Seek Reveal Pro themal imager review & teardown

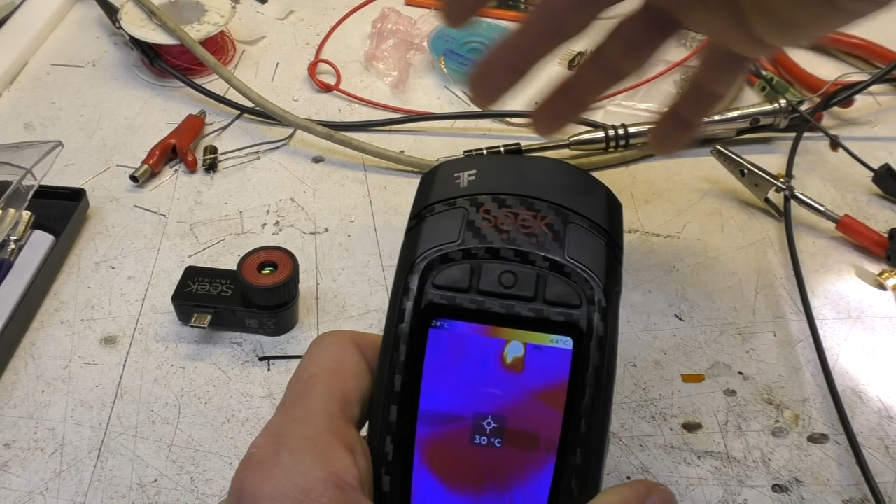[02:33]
On screen: spot 30°C
yeah it does it does look reasonable I've not really measured it but like the phone thing it does still have quite significant lag to it so if you see sort of there's
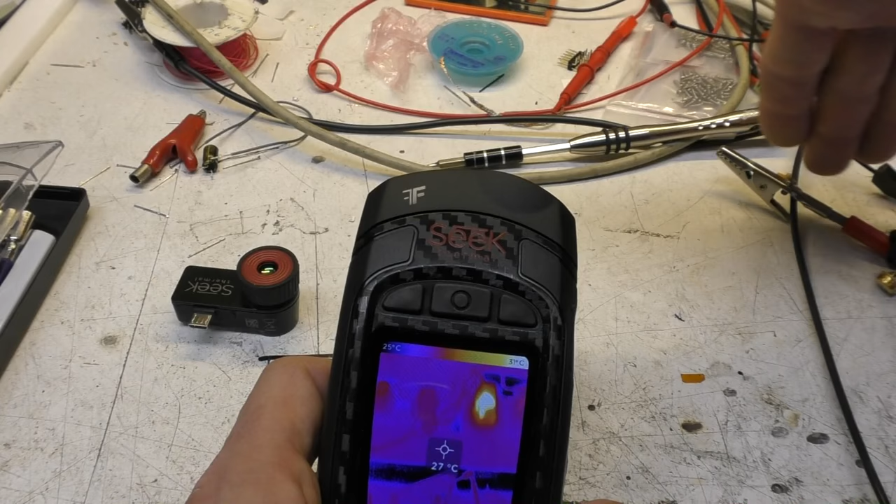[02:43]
On screen: spot 27°C, scale bottom 25°C
probably a little over half a second of lag going on there but other than that the other the motion does seem reasonably smooth it certainly looks you know looks better than nine FPS it's I am a little bit too lazy to figure out exactly what it is by looking at moving target but it feels quite nice obviously it's 320 by 240 that way because of the orientation of the display and that because they profiled the display when they slide to the body
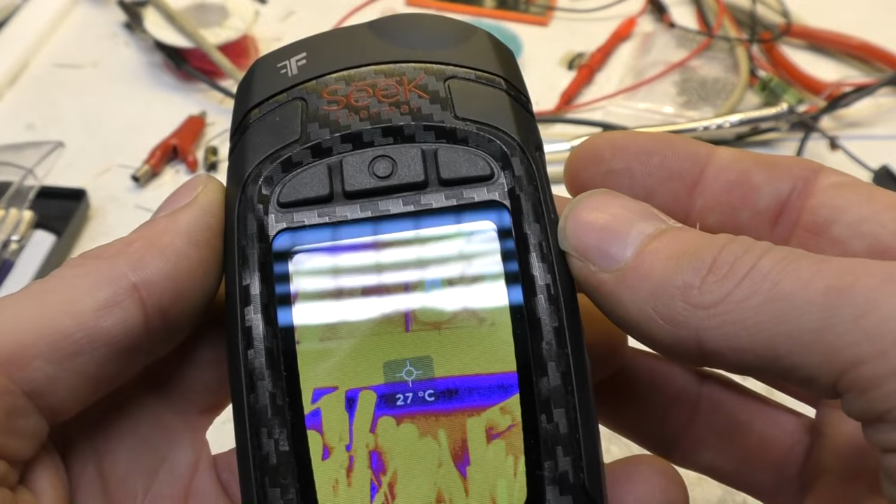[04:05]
On screen: spot 27°C
what it doesn't have which I think is a bit disappointing compared to this it doesn't have adjustable lens focus so once you get in below about 12
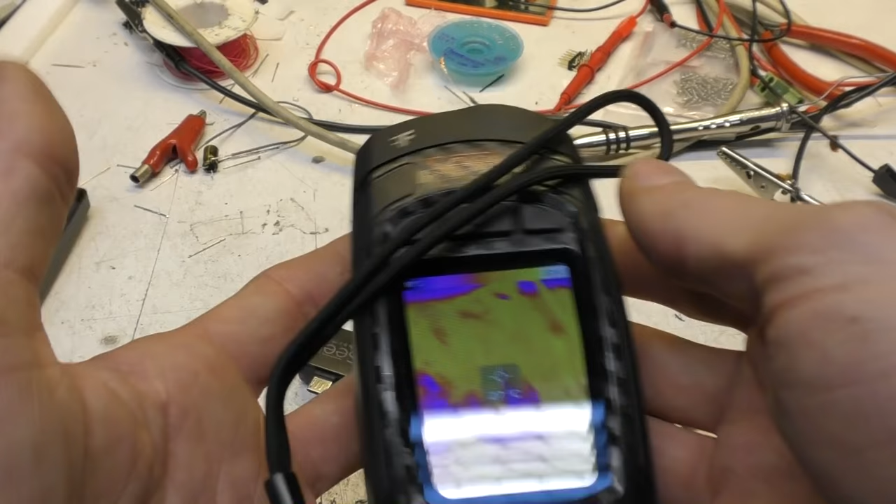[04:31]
this is very much a sort of you know high-end handyman tool electrician type thing you see it feels fairly rugged I'm not sure if that's plastic or glass on there but it you know it feels sort of reasonably rugged so it's something you'd have in your toolbox for looking at you know the classic
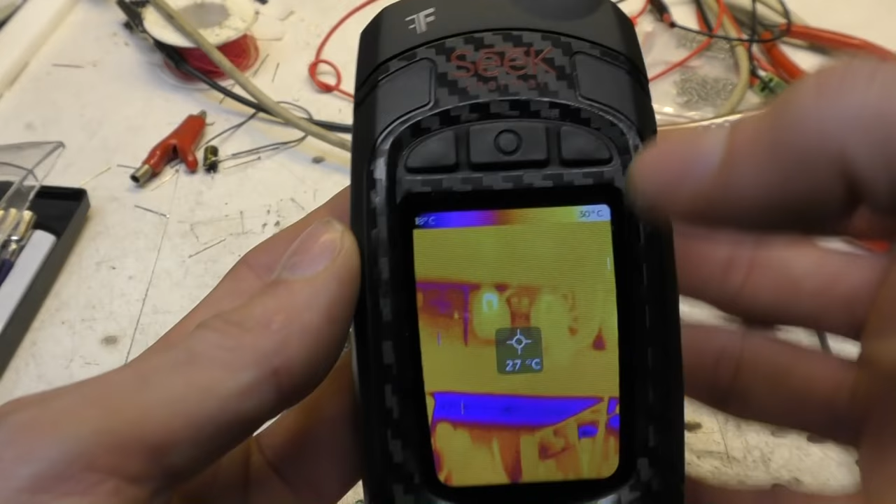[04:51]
On screen: spot 27°C
insulation leaks electrical your electrician are supposed to electronics type stuff there's most of the many functions are pretty much what you expect one thing that is a bit noticeable is that the it
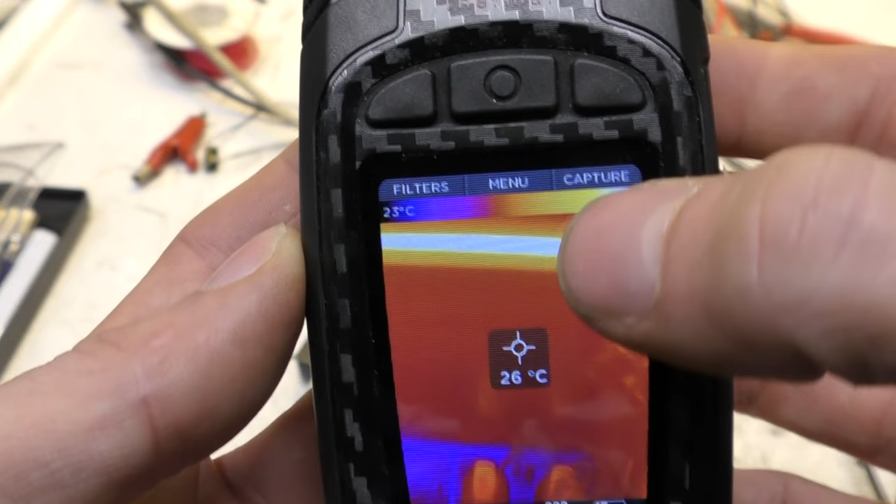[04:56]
On screen: spot 26°C
is not as noticeable on camera as it is in it so in person but some of the
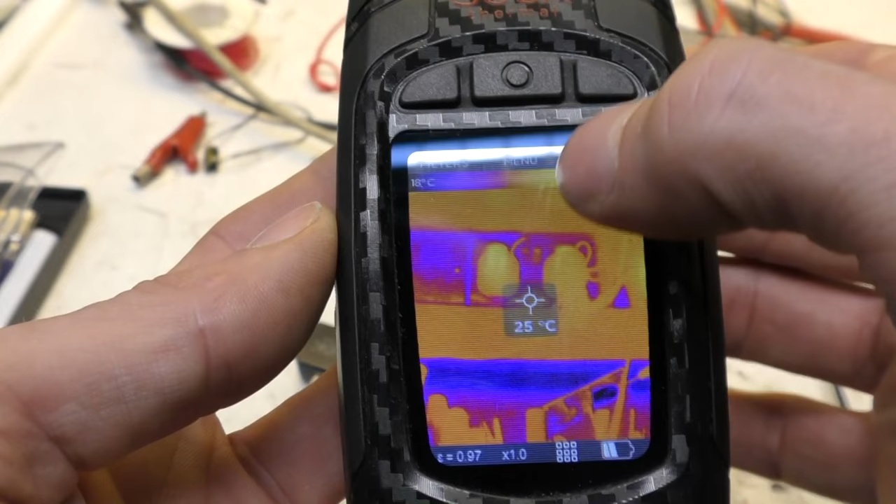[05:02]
On screen: spot 25°C
fonts look a little bit thin I think they've maybe picked a font and a font size that's not a particularly
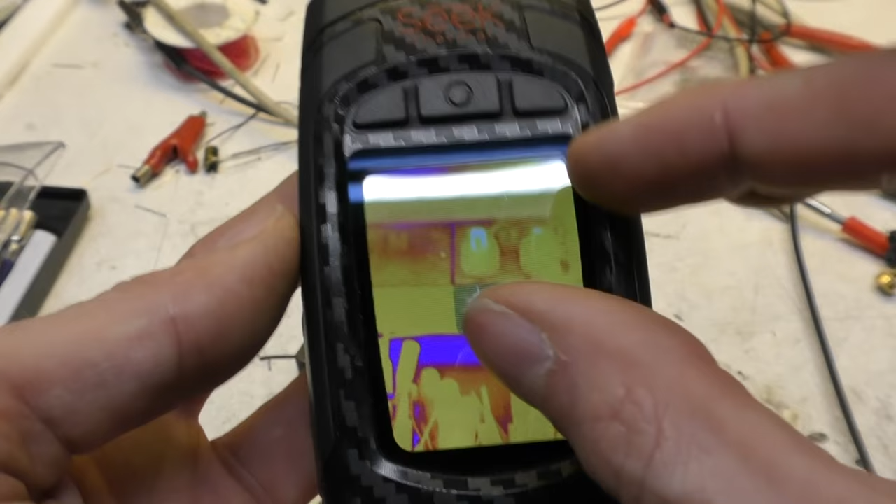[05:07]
good match for the screen resolution so some of the vertical line widths seem a little bit inconsistent
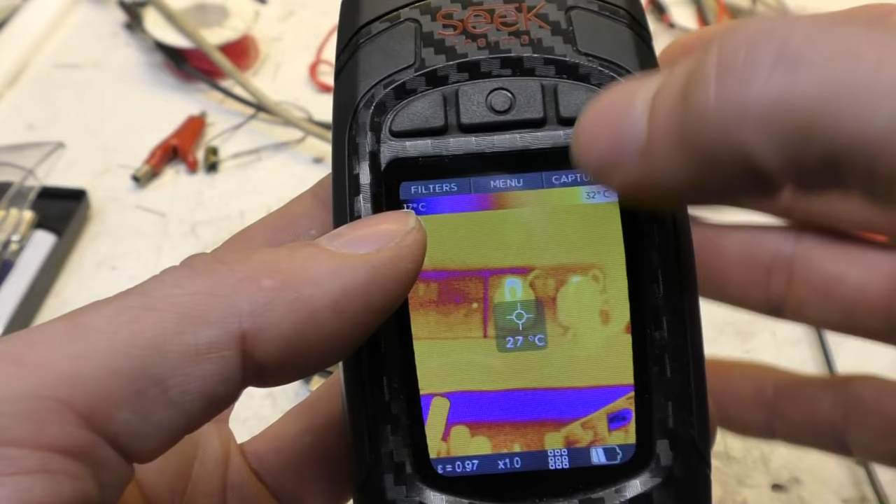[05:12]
On screen: spot 27°C
so that there's just a minor gripe but some of them are just a little bit difficult to read and
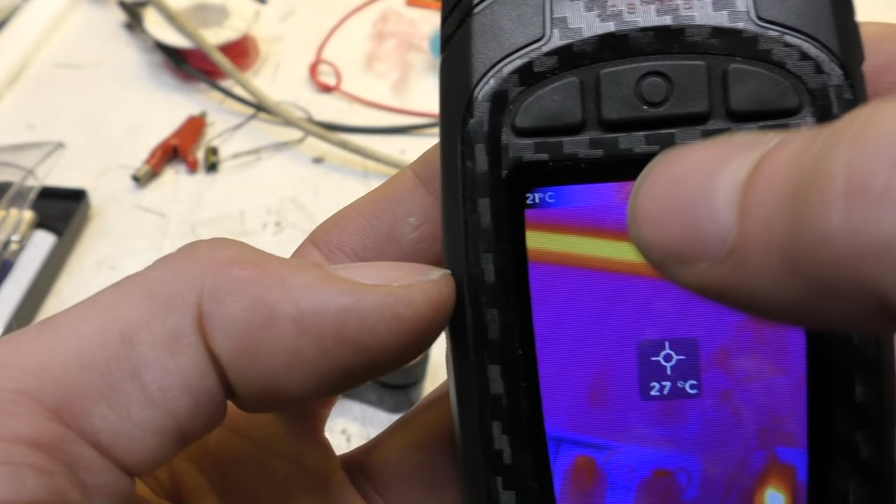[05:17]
On screen: spot 27°C
I think maybe going to just a slightly bolder font would probably improve that
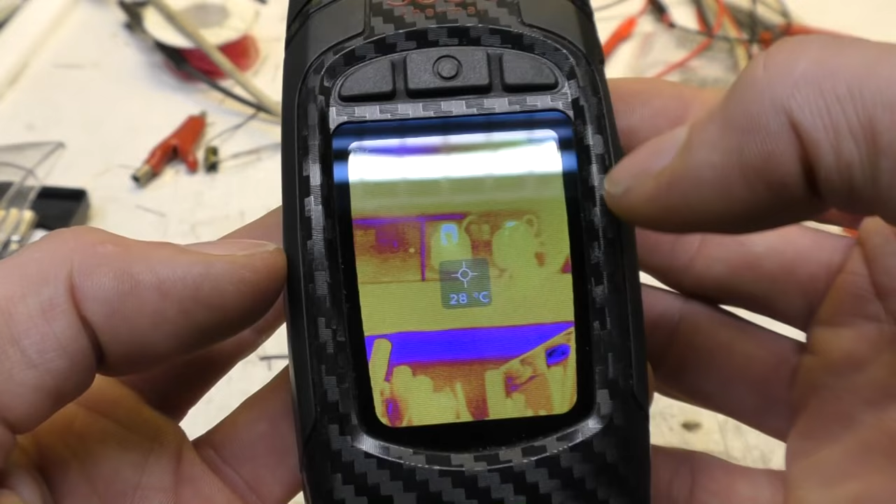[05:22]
On screen: spot 28°C
in the readability of it so we've got three buttons on here there's a menu button which also doubles as your power on off there's this one which is filters and that basically that's all the all your different color
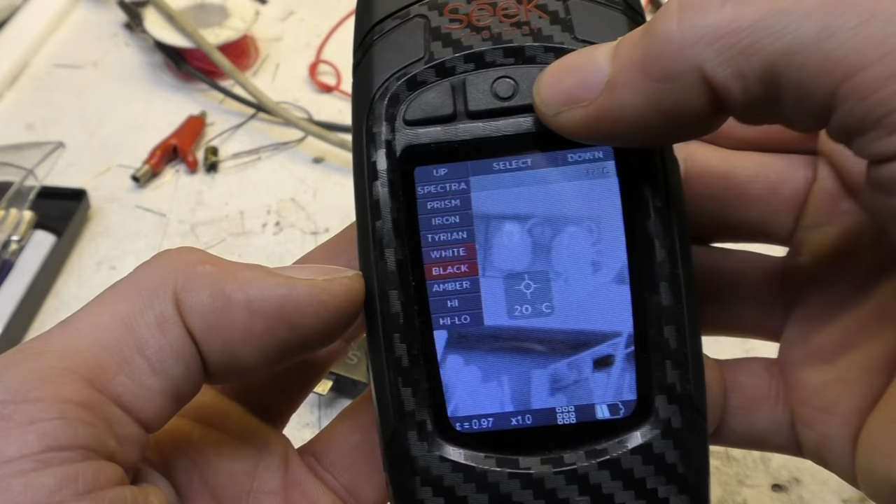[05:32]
On screen: spot 20°C
palettes that sort of thing you might want to change fairly frequently and the other mode is kept so you just hit that button they just take saves a frame such quick image capture thing there's way it's slightly can you there's one or two things where there's actually more than one way of getting getting to it but there's a there's a there's a software zoom up
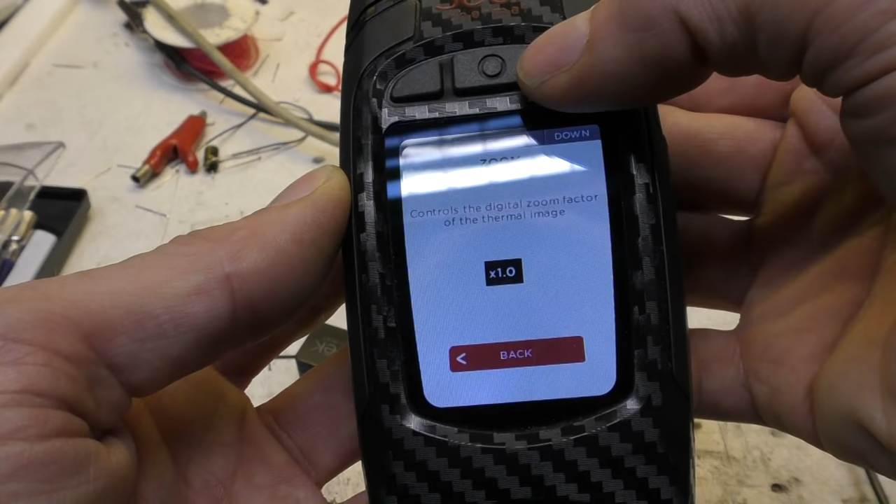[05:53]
to times four which is I suppose sort of might be sort of useful but it starts getting really blobby if we go up to the full full setting
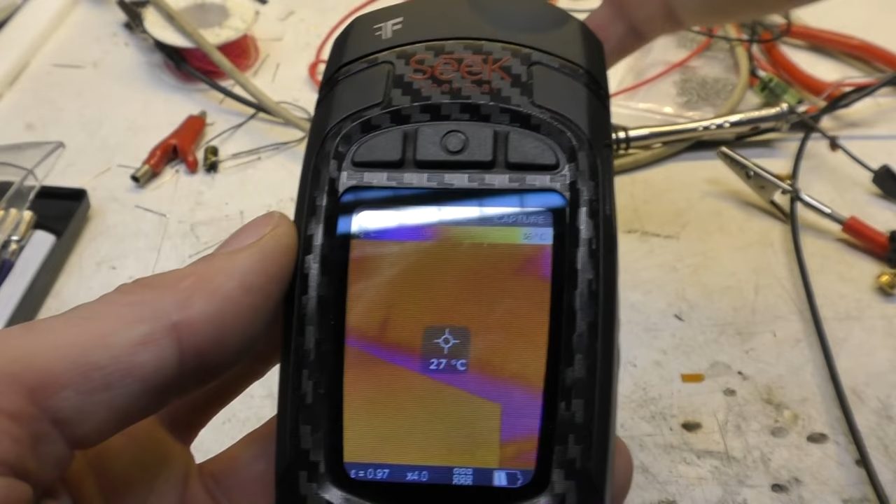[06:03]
On screen: spot 27°C
it does start getting a little bit so hard to see I've really got much to point it out here but like all the other seats you do get this sort of slight background noise thing going on which we've come to you to expect pretty much from all the seat products but it's not it's not too bad it is noticeable particularly when you've got a fairly narrow